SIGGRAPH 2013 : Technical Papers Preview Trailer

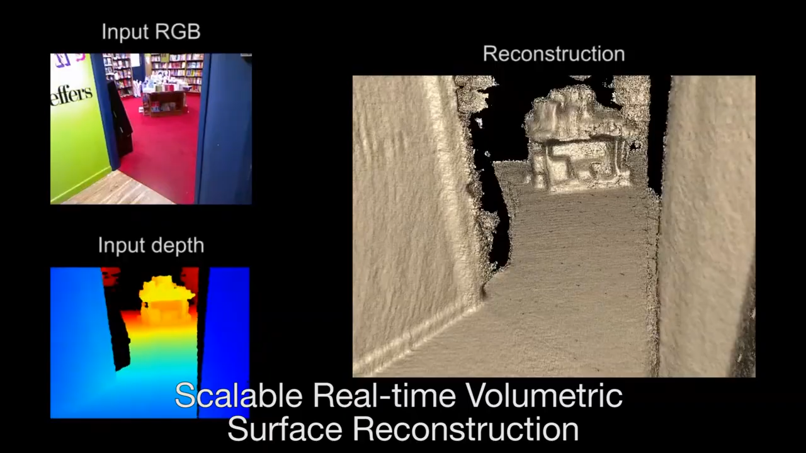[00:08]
A new memory-efficient data structure for modern graphics cards supports live,
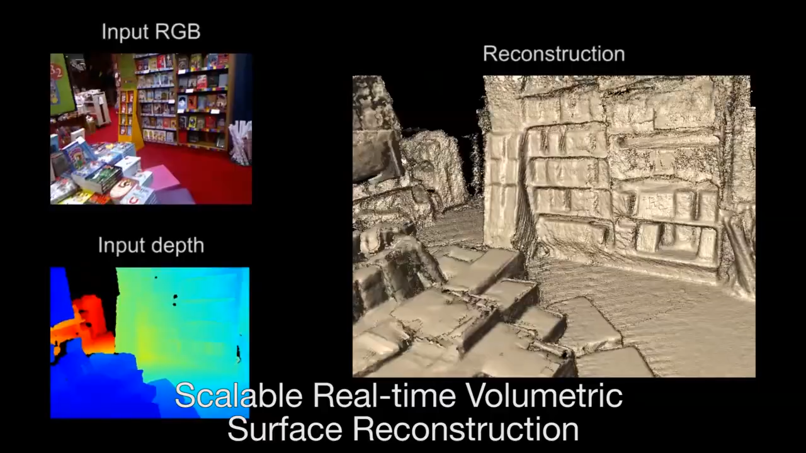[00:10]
detailed reconstruction of large scenes like this bookstore.
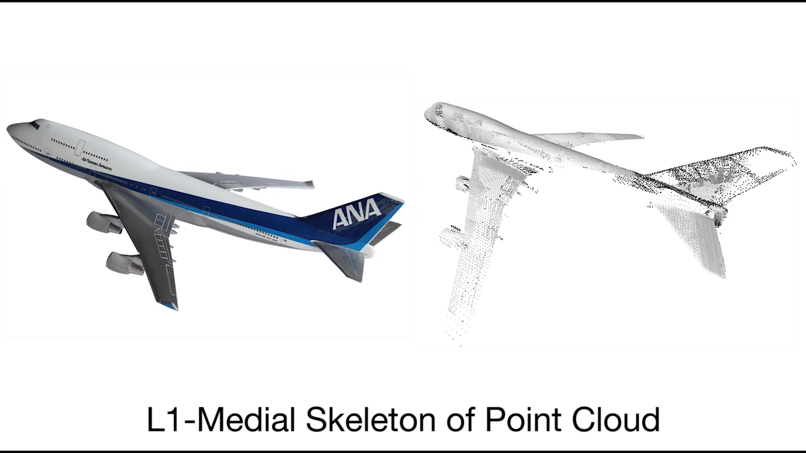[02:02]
The L1 medial skeleton is a robust curved skeleton representation for 3D point cloud data like this airplane.